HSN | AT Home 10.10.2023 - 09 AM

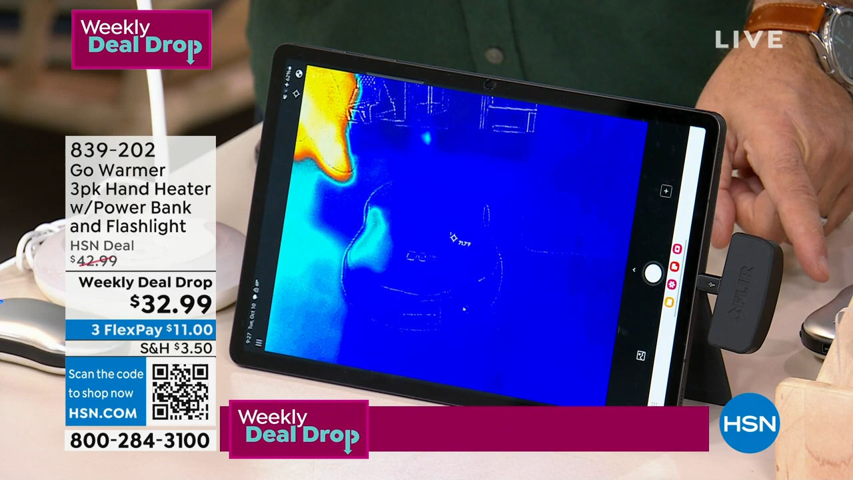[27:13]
Now, there's one of the Go Warmers. You can see my hand is so much warmer than that right now because this is off. But if I press the button on the side of this, hold that for the 2 seconds, I'm going to take it up to high.
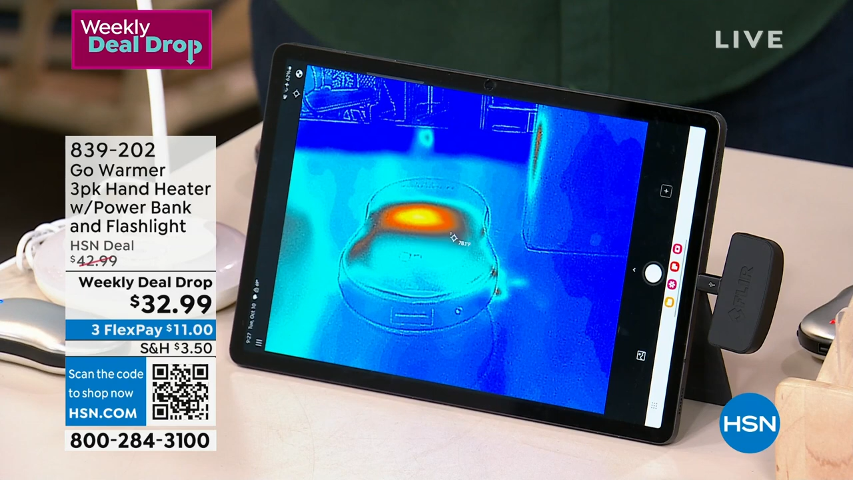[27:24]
I want you to see how the yellow and orange on that start to spread out, okay?
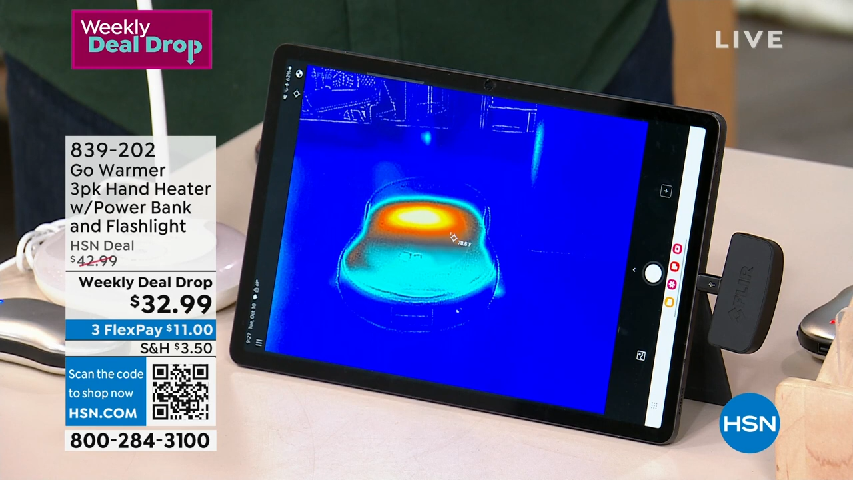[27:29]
Because blue, any shade of blue represents cold. Any shade of red, orange, or yellow is heat. Alice, I just turned that on to high, and look at the way that the heat is already starting to just spread across the entire surface of this. And what's even cooler about that is in a couple seconds, I'm gonna pick that up and I'm gonna show you how it's even heating up the table underneath it.
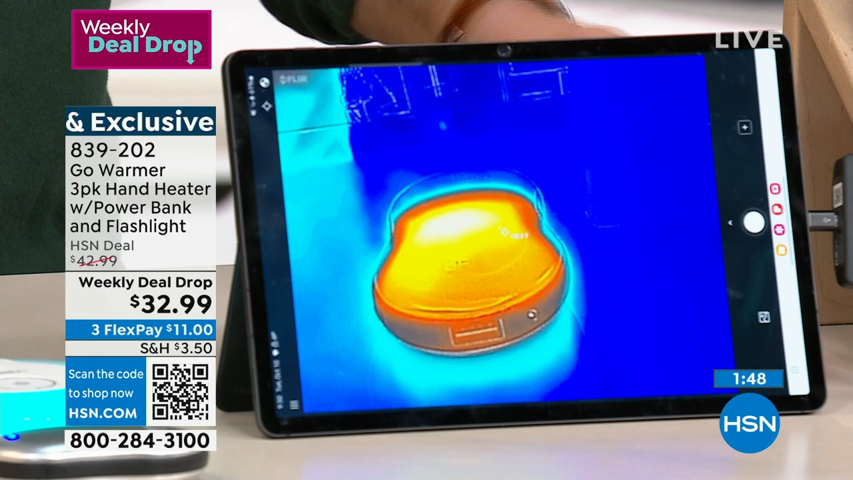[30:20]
I want to show you two things. One, if I put my hands on top of this for just a couple seconds, one, two, three, four, five, look at my fingertips. So already, you can see my hands are getting warm from it, but watch this.
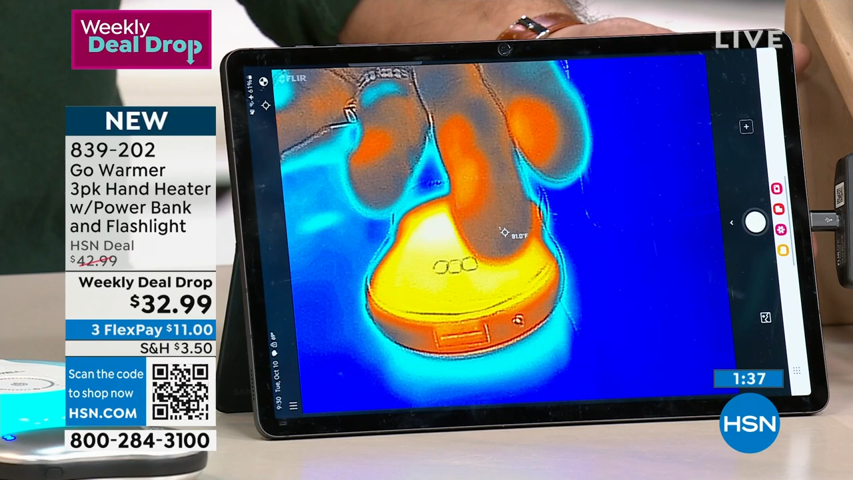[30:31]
Remember how I said it warms from both sides? If I take this away, look what it left on the table. There's a really nice little warm spot sitting right here on the table now from our Go Warmer.
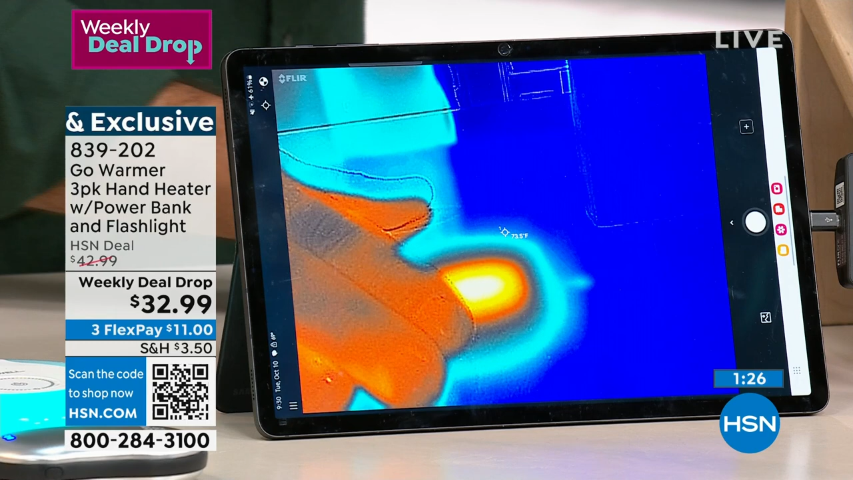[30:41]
Two-sided heating all the time. It just makes so much sense in so many different ways. Right.